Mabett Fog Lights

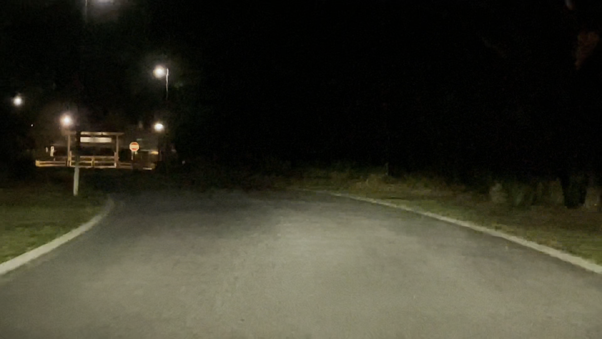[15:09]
whites are still pretty bright they go high i don't think you could drive with those
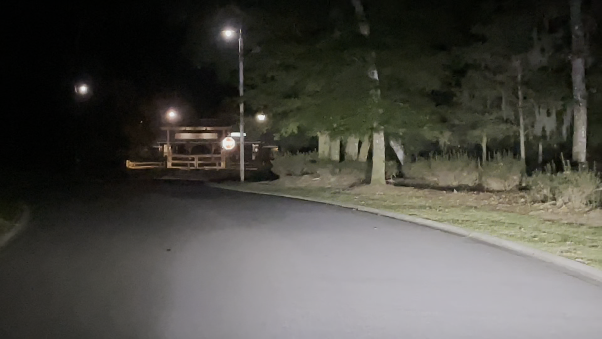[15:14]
but the yellow are low enough that it's not blinding on coming traffic
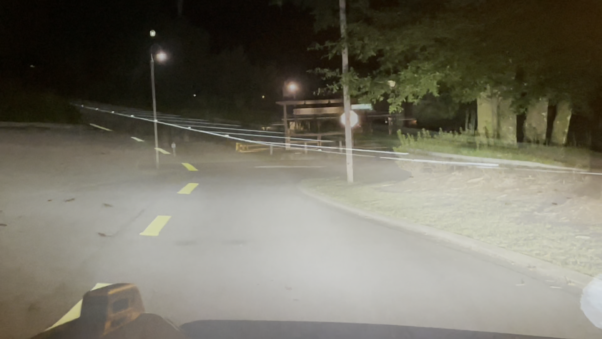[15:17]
yeah so to be honest i've had these now in the car for a couple days